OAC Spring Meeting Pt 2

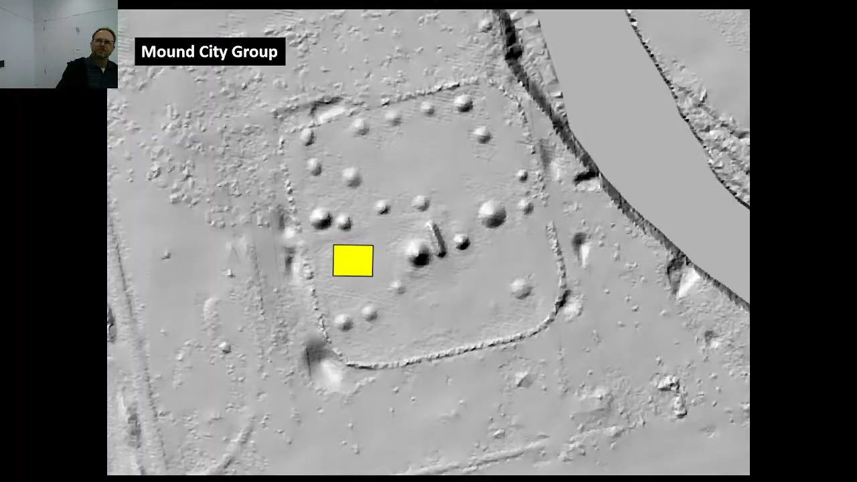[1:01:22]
But what's really unique about it, and I think this is the only earthwork of this shape that I know of so far in Ohio,